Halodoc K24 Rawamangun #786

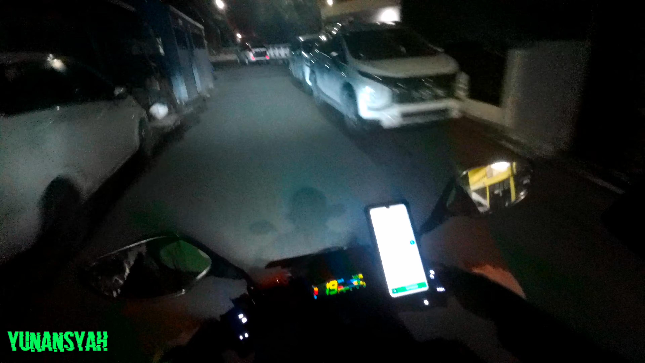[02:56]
Wah, di portal bos. Ini yang jadi masalah nih.
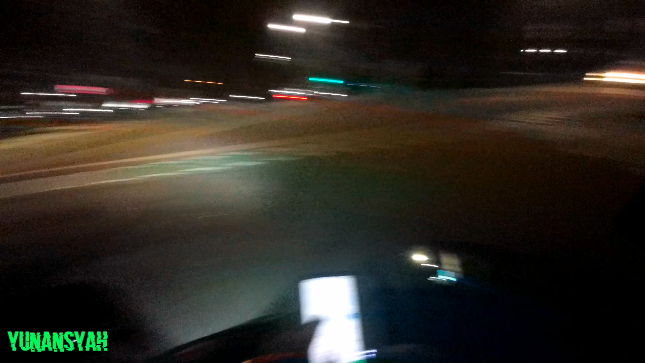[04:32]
Kayaknya kanan aman. Pas hijau ya. Lewat sini saja, sini aman, pasti tidak di portal. Aduh.
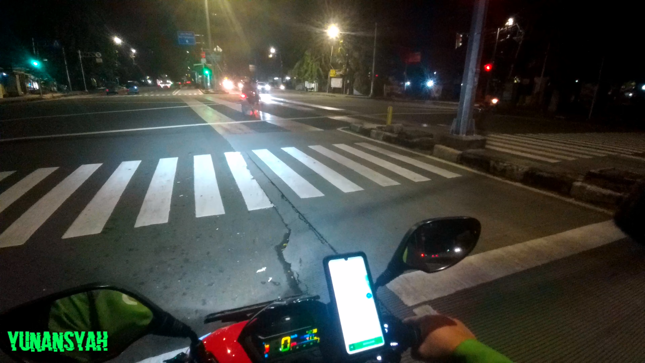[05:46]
Ini belok kanannya agak lama ya, hijaunya.